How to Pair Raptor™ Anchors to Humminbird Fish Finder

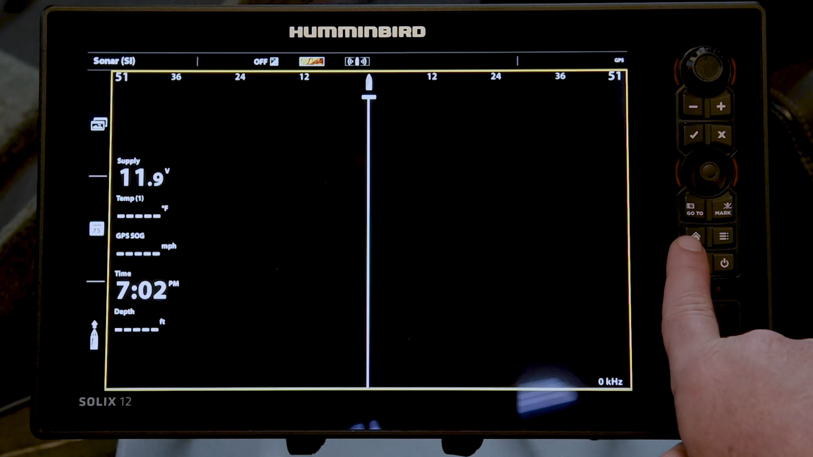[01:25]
Press the Home key on the Solix. Select the Bluetooth tool.